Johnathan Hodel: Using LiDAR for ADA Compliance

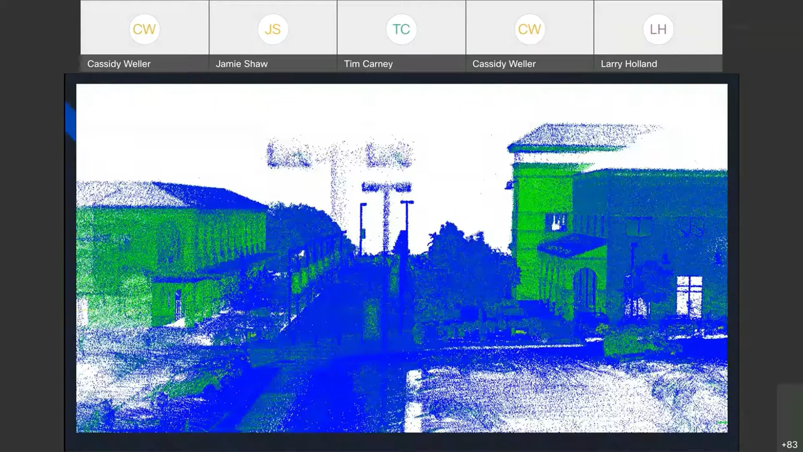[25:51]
You can see the detail that I gathered in the light poles but this was obviously the buildings and the trees and light poles is not really what we were after. This is an ADA compliance assessment so we were interested in ground surface only. So as a result of that we decided to process it like I said taking the ground surface and classifying that only.
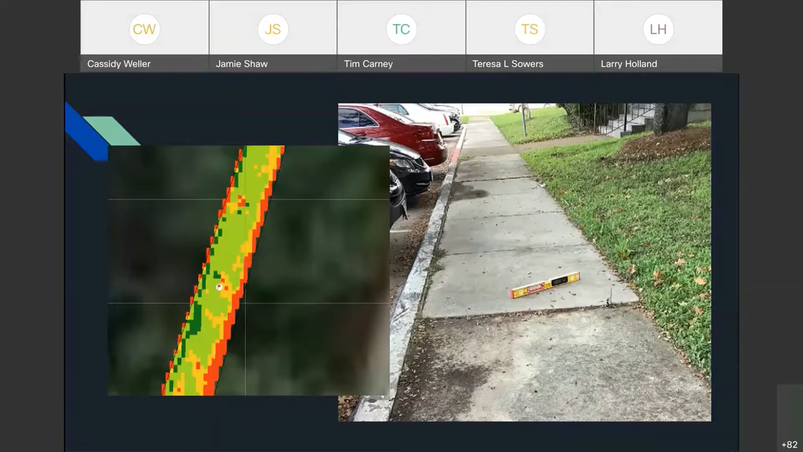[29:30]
so again if you're looking at this on a on a high detailed level if you wanted to you could see these trip hazards in the in the lidar data itself if you're in a profile to the LAS points you would be able to pick them up there but we didn't go through that process we did them manually in the field. So lessons learned throughout the project wanted to kind of mention some things that we